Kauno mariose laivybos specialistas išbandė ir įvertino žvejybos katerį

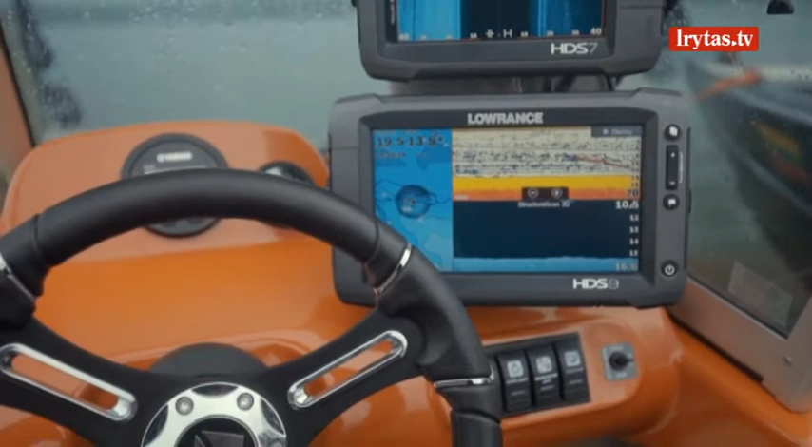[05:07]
Bet mes turėdam duoda echoloto, nematom realiai, kurioj vietoj žovys yra. Čia yra pats didžiaus minus, nes spindulis yra ovalos formos. Ir mes nežinom, čia, ar čia, ar prie kie, ar galia yra.
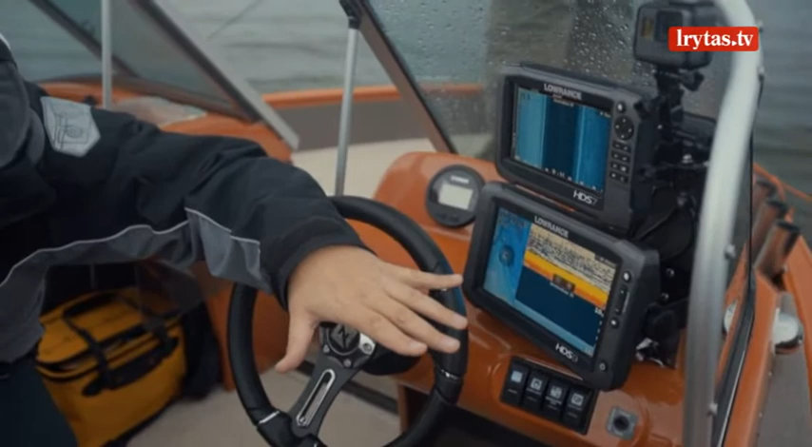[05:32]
Va, štai tradicinis vaizdas, kurį dažniausiai įsijungia. Taip. Normalus. Dažniausiai statysinį žvėjį. Šalia turi pasiruošęs žemėlą apie navigacinį sutaškais, buvusiais ir savo žymėm kaip laukioje, ekstasniai sėkmingiai.
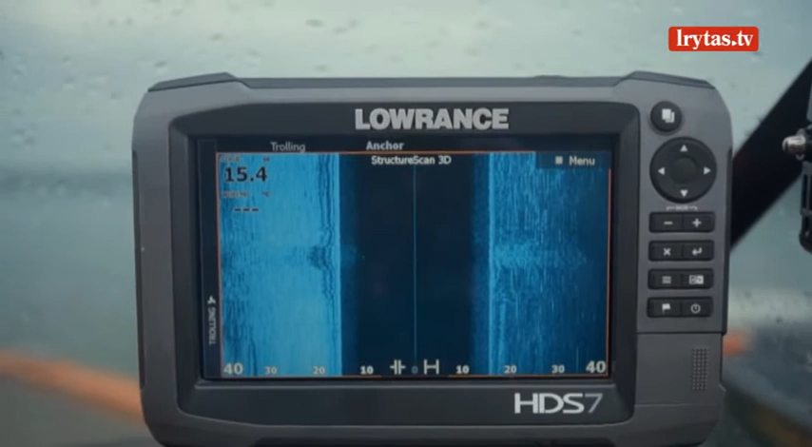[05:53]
kas duoda labai gerai susiruojantuoti vietovėje.
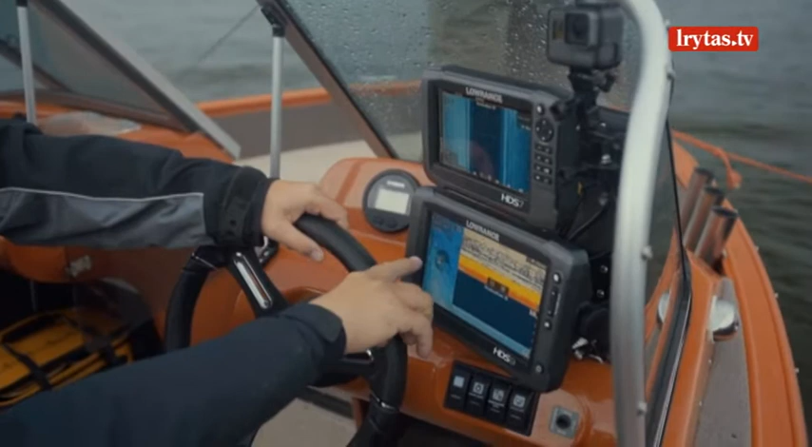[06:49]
Ir mes žemėlą jau matysim tikslio žuvys vieto. Ir mes galim prie jo sustoti. Kaip tik norim, iš kairės, iš dešinės, iš priekį, iš galą.
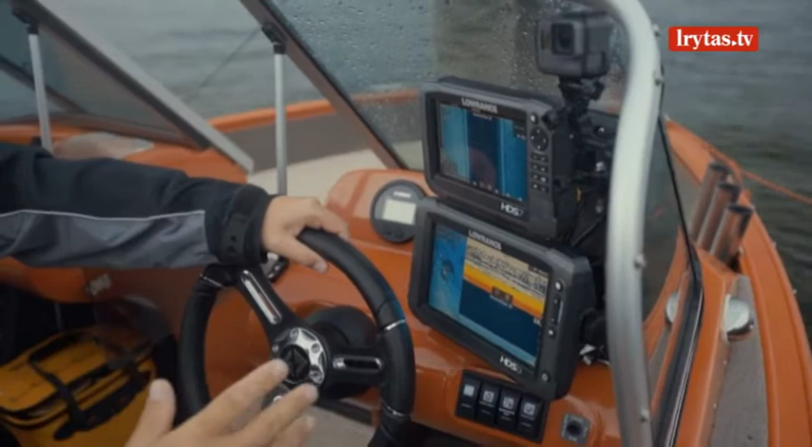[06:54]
Jo, kartais patinka, kad iš apačios, kartais nuošlaito, kad krytsų masalą. Čia daug niuansų yra. Ir būtent du echolotai tai duat padaryti.
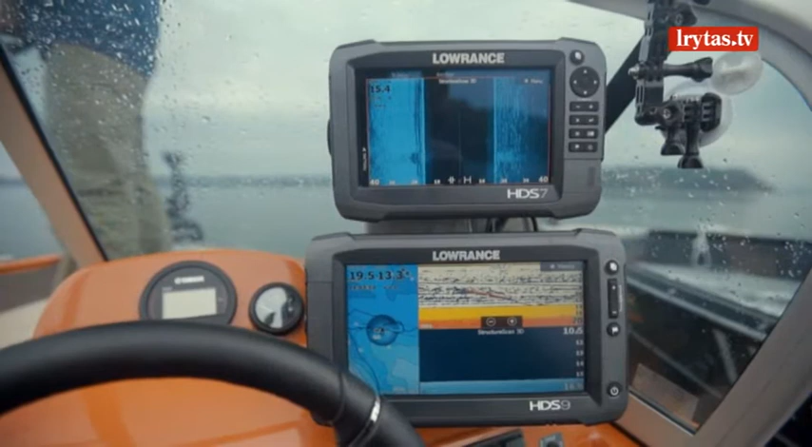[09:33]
Dėl palidovų, dėl trūktų scenų. Ir dar plus du Echolotai.